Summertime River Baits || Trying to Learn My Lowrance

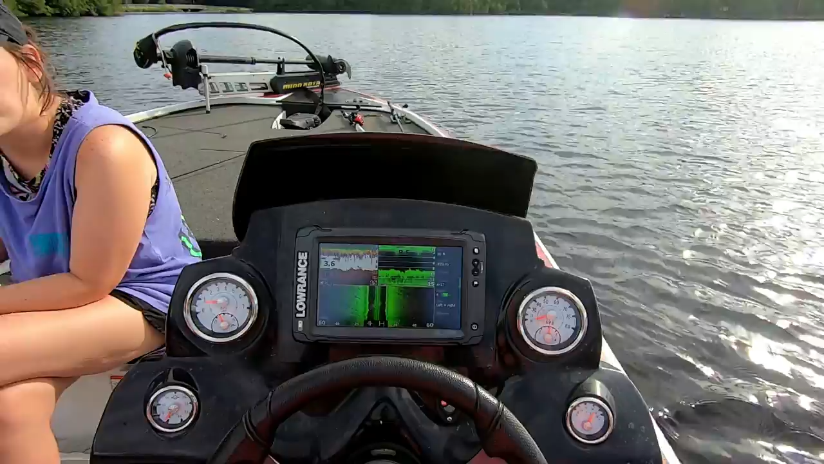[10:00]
but I want to say that was fish better but I want to say that was fish better and that see I can't tell what that is
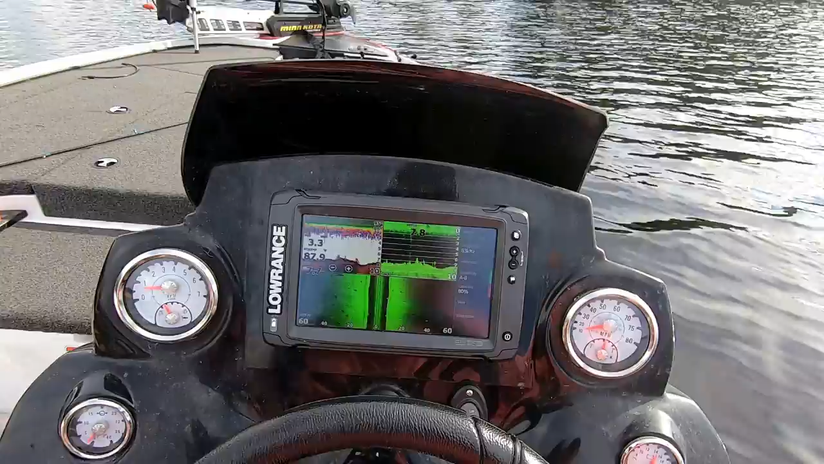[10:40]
it's 7 foot yeah it's nothing over 10 foot I wouldn't expect this man made lake I don't know Brittney maybe a little frickin' depth
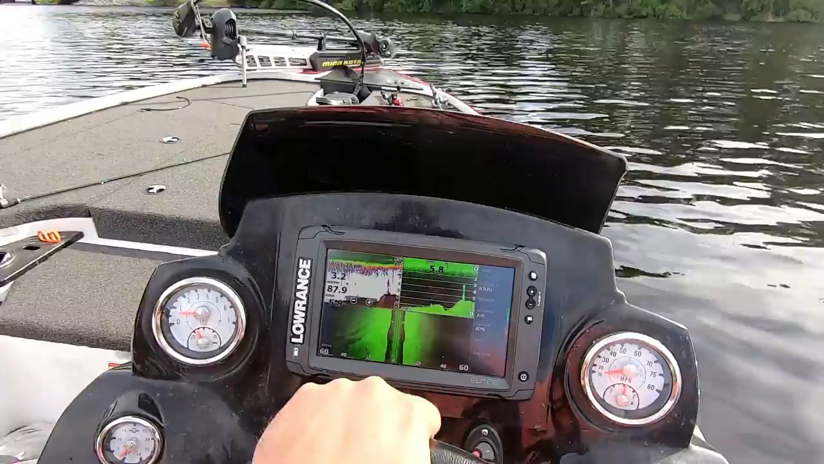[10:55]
look at there a tree or something sticking up yep
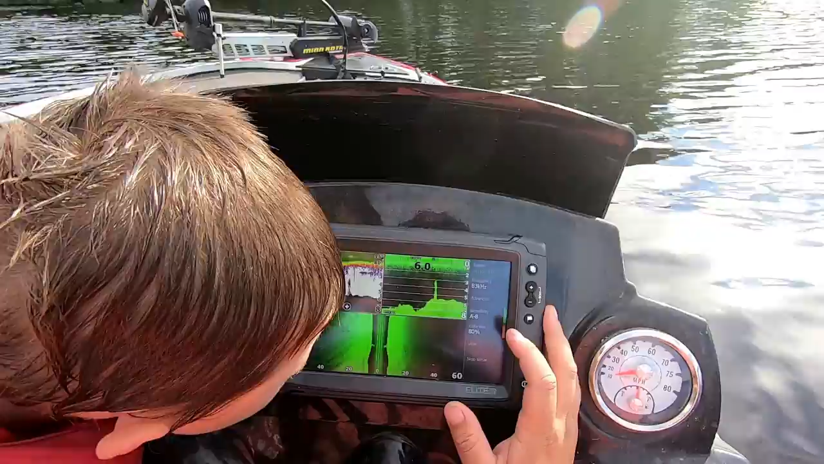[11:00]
okay swim down there and see if you can see what that is I'm gonna go by this and as soon as I can see it on there and see how far it is behind the boat and then when it disappears I'm gonna see how far it is behind the boat cause that's a big question alright it's there now right when the bottom of the boat is passing that you can see it
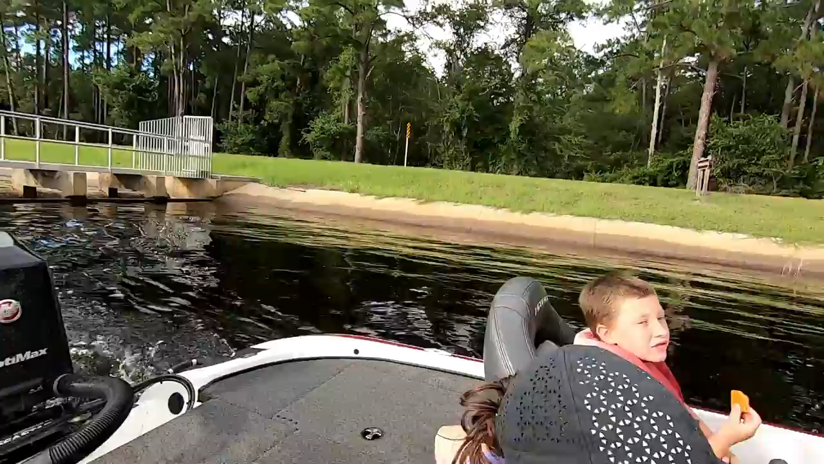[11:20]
and that's about half way gone so that ain't far that ain't 30 feet so now it is gone right there about 75 feet I can throw that far okay so me and Chance was wondering about that how far it was before
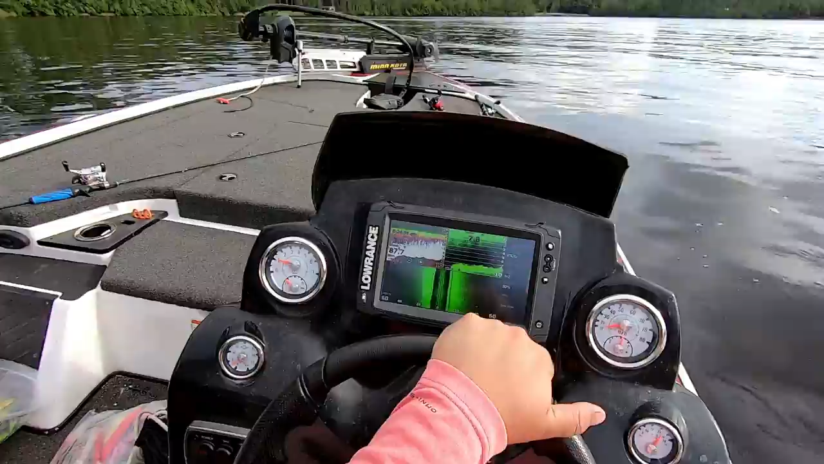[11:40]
it disappeared off of this screen was it behind you okay that's neat alright y'all ready guys yeah I learned something before you guys